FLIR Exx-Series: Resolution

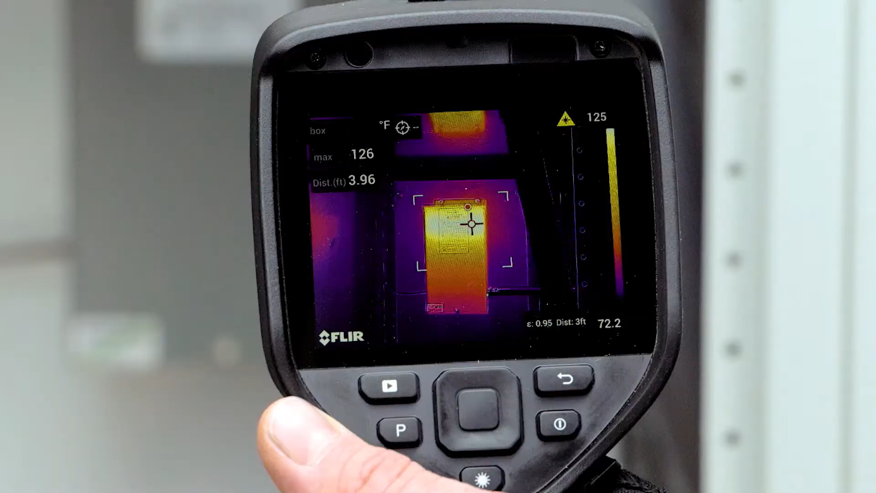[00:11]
On screen: max 126°F
FLIR's new EXX series advanced thermal imaging cameras bring high-resolution infrared together with crisp detailed imagery,
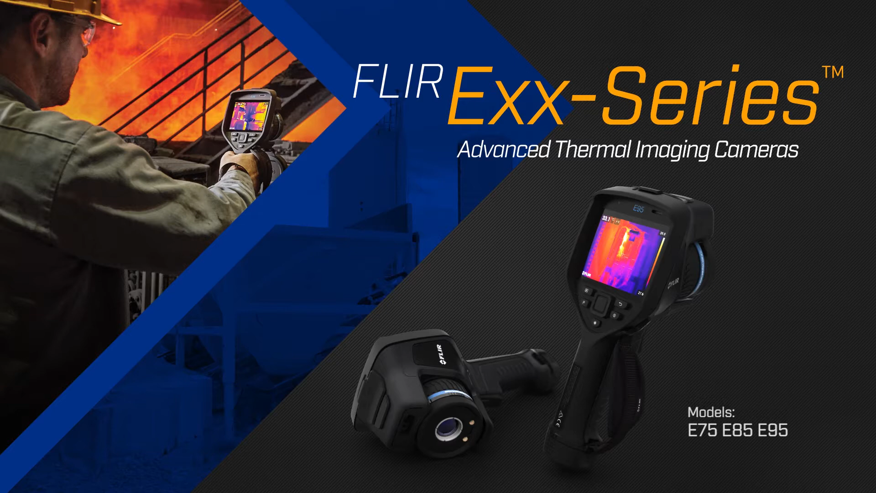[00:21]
giving you a hard-working handheld tool that helps diagnose hotspots,
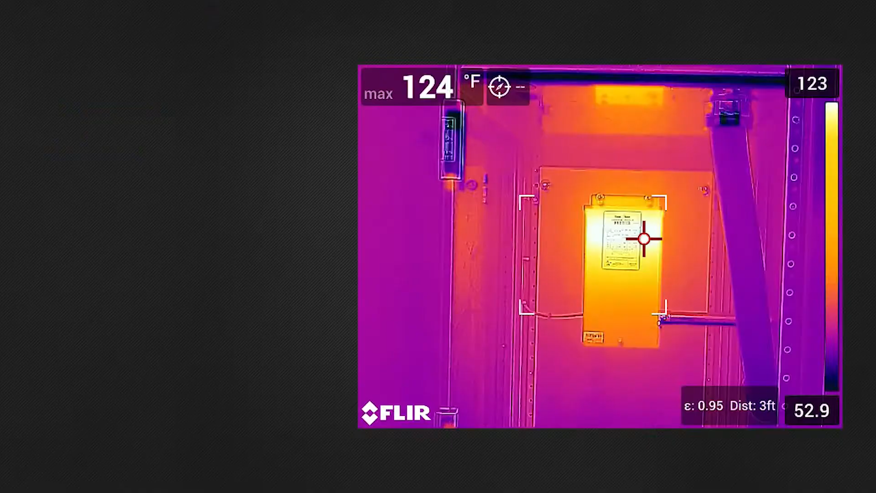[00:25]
On screen: max 124°F
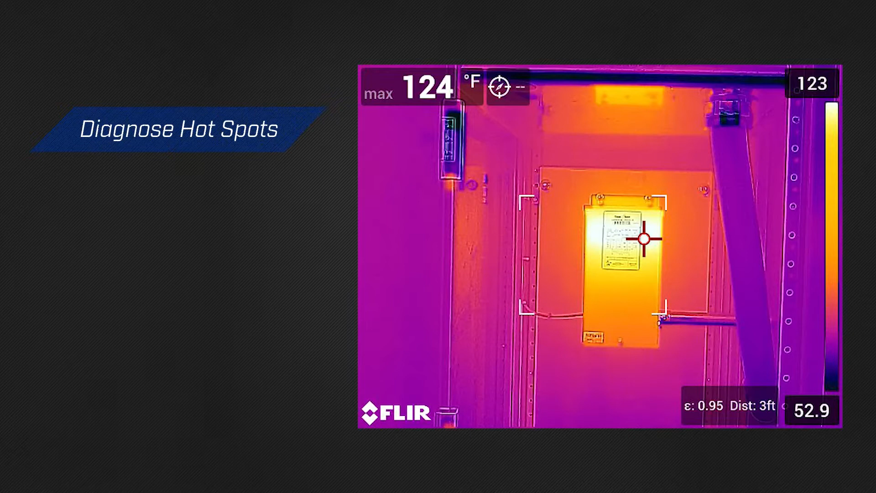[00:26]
On screen: max 124°F
detect failing switchgear, and catch mechanical faults.
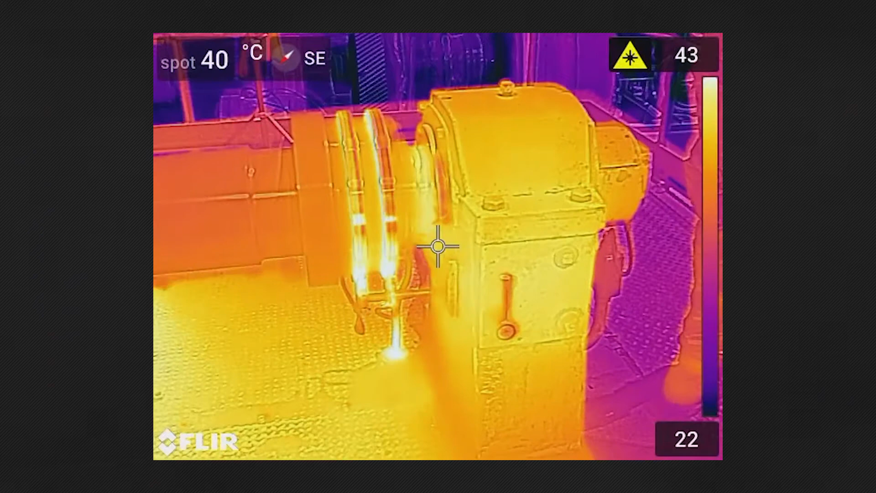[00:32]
On screen: spot 40°C
The EXX series offers up to 464 by 348 true native resolution. This integrates seamlessly with FLIR's laser-assisted lenses for accurate temperature readings on distant targets.
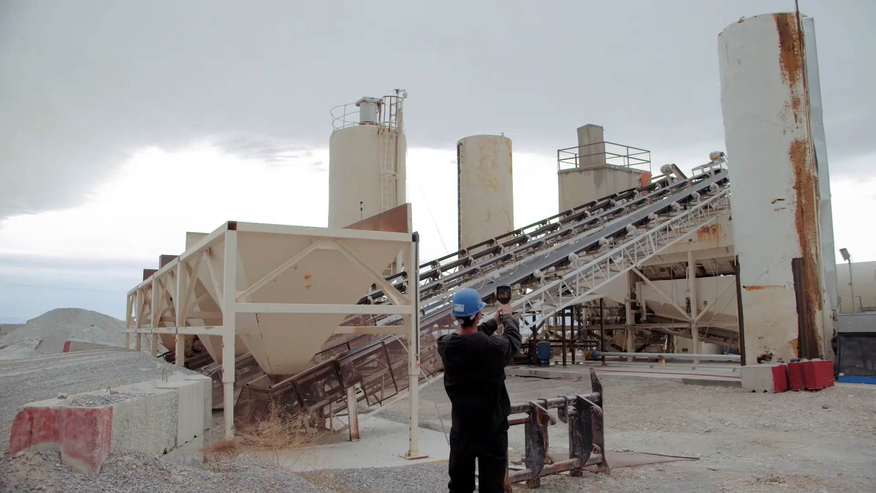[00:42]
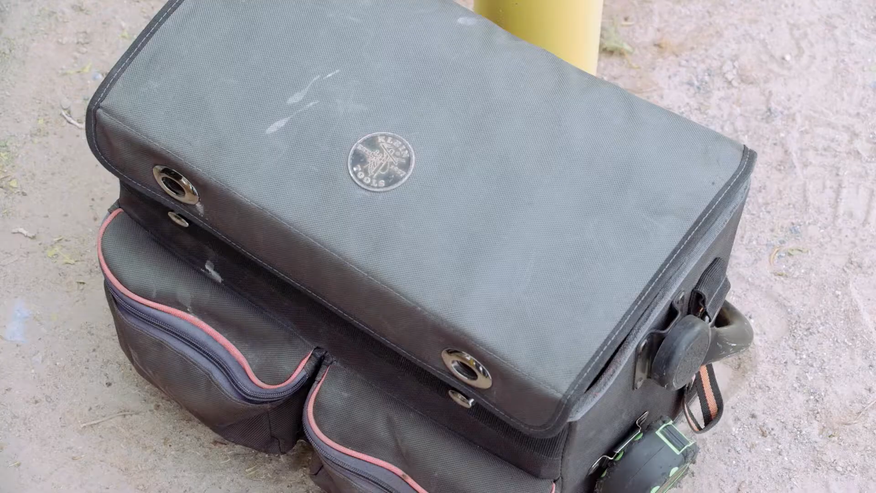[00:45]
But to get the job done right, you need more than great resolution.
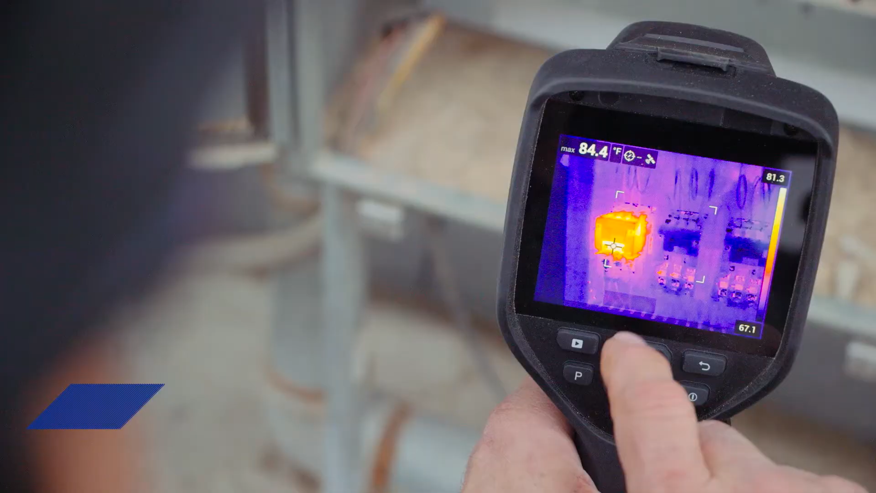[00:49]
Enhancements such as FLIR's patented MSX technology define image details.
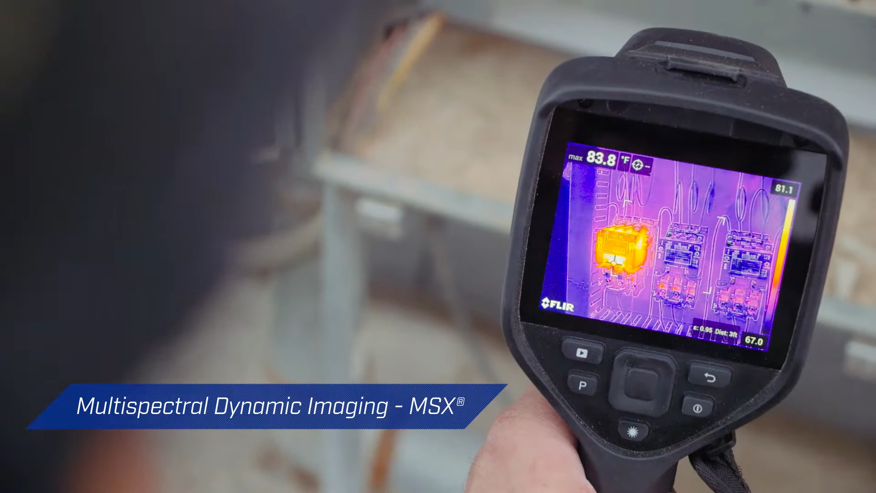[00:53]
On screen: max 83.8°F
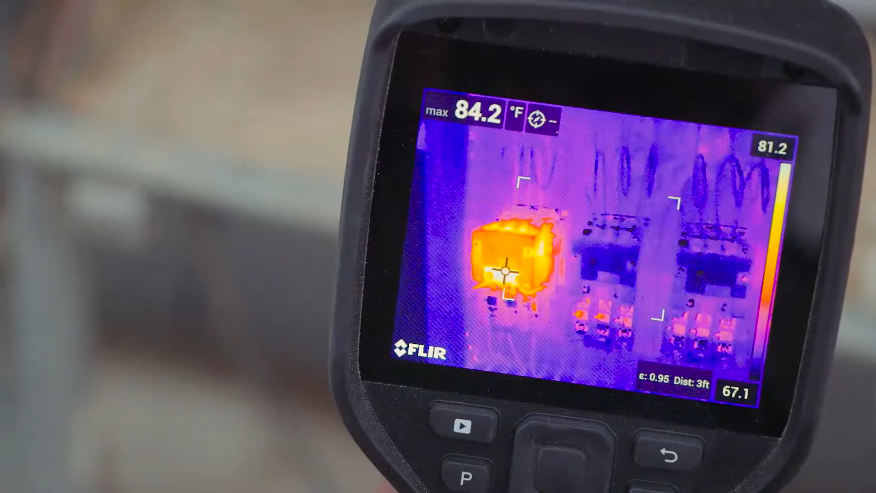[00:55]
On screen: max 84.2°F
They add the perspective you need to identify problems quickly and correctly.
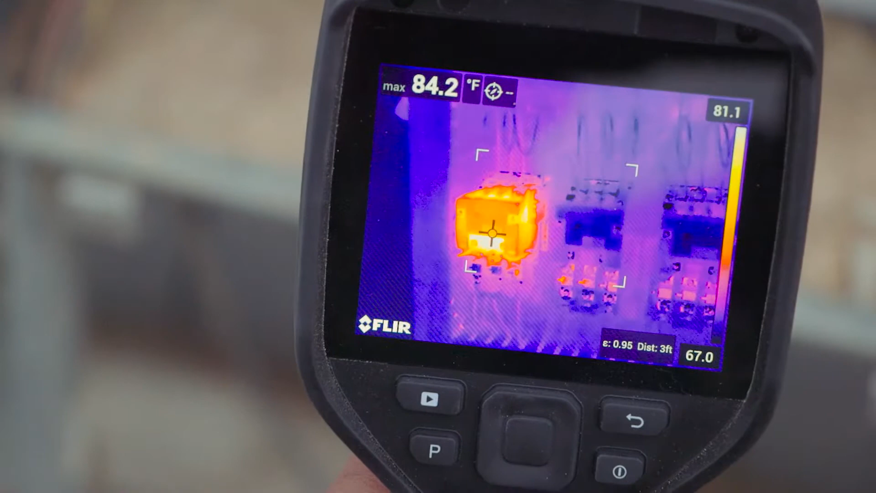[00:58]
On screen: max 84.2°F
And thanks to the option of Ultramax super resolution,
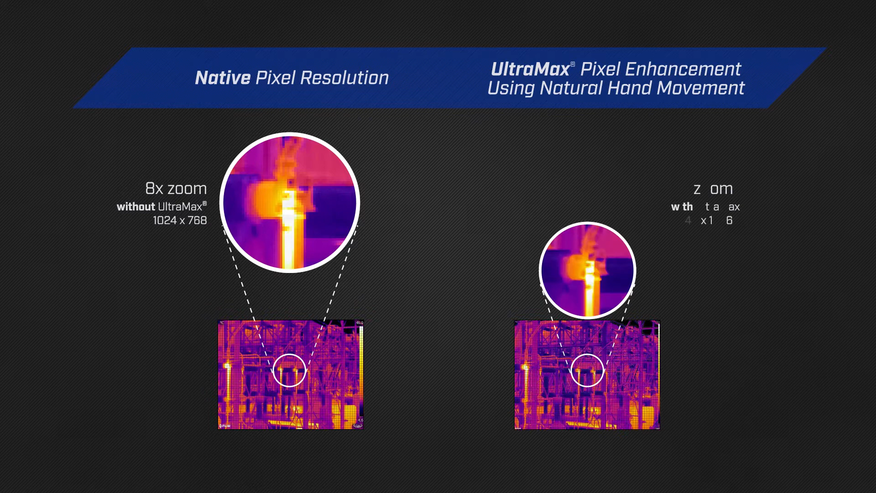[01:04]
you can quadruple the EXX series camera pixel count during analysis and FLIR tools for greater thermal accuracy.
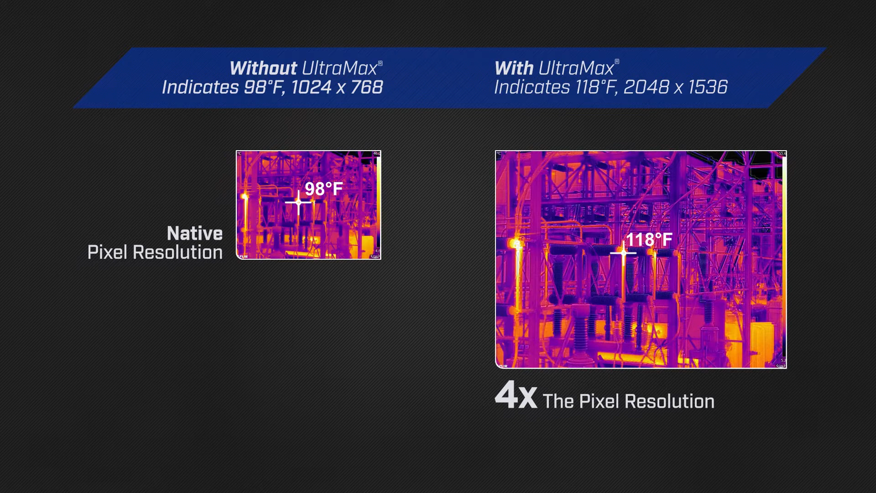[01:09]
All of these elements work together to give you the finest resolution and image details,